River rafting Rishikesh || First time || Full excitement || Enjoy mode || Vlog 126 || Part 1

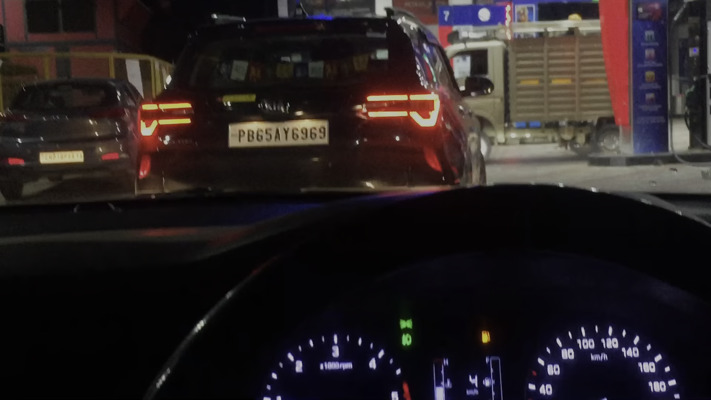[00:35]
ओ हो हो हो भाई, पेट्रोल पंप।
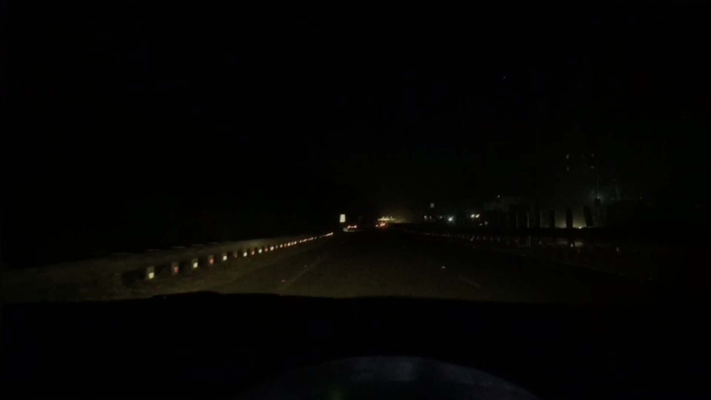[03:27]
तो भाई वेलकम हो गए हरिद्वार में, हरिद्वार सिटी ब्रो।
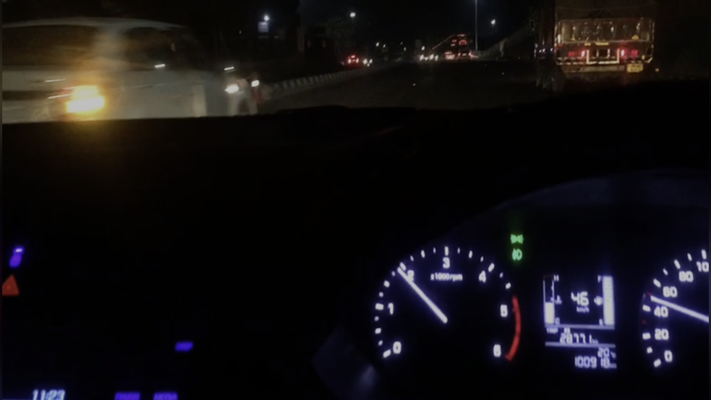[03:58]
ऋषिकेश पहुंच रहे हैं अभी डायरेक्ट, हरिद्वार टप चुके हैं हम।